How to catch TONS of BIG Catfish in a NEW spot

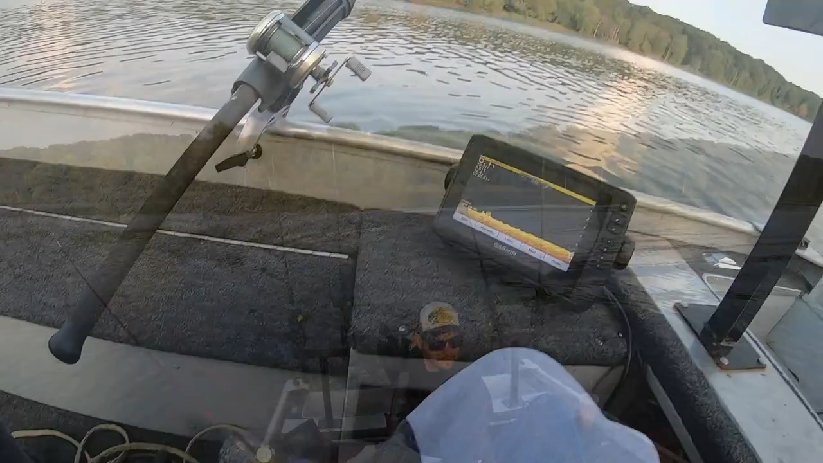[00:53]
Guys, that's what we're kind of looking for. There's some structure, deeper water. Now that's what my graph looks like.
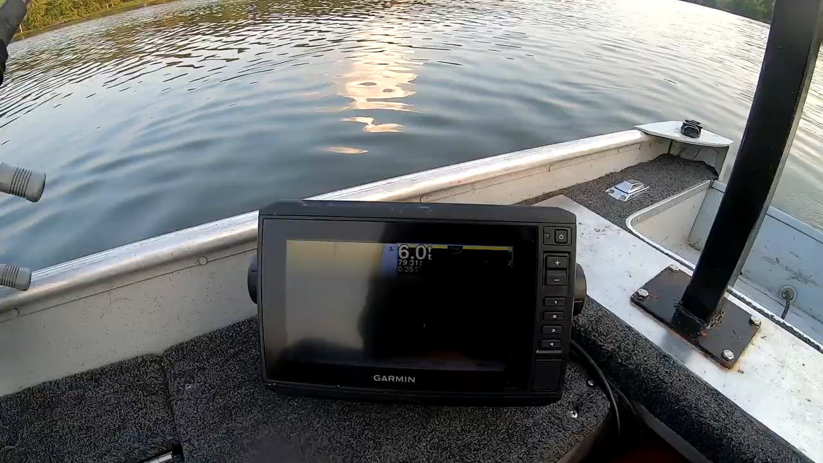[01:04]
All right, so that's what the graph looks like. Now, if you look on the bank, that's what the bank looks like.